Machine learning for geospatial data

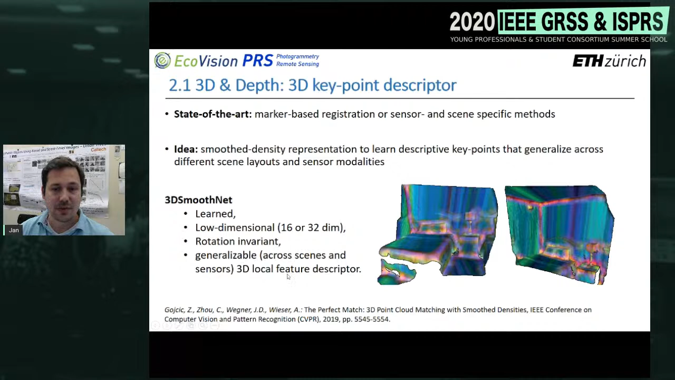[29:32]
And they are rotation invariant, and they are what I just mentioned already. They generalize across different scenes and sensors, which is also fantastic. And I will just quickly talk you through how this actually works.